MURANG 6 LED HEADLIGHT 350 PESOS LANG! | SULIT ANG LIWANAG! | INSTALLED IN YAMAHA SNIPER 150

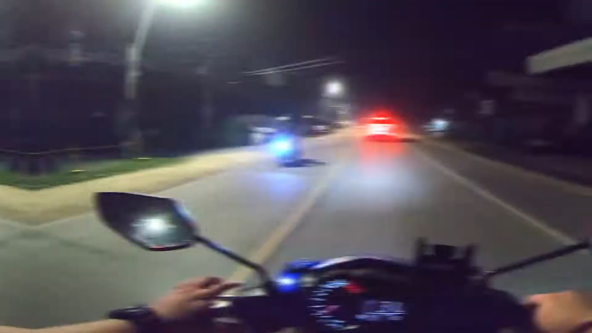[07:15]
Yan guys, madilim dito Try na din ulit ha Naka-off po yan Low
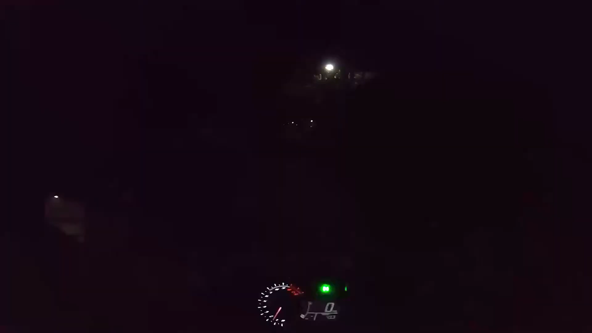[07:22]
High Low High
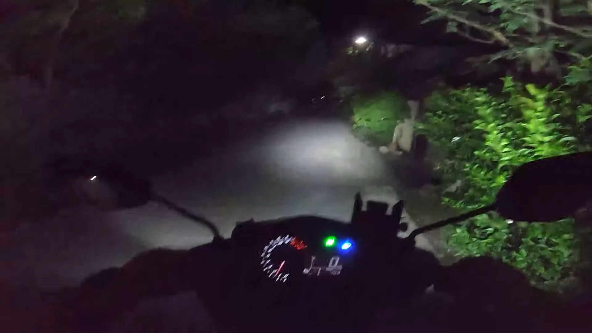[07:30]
Low And high Ayan, naka-high po siya Grabe Ang taas At taas lang Buti ng high Tapos Sagad na sagad na po itong Headlight ko Sa baba Kasi masyadong mataas yung Pagkaka-point niya Ayan, satisfied naman ako Malakas naman Goods na goods naman din So,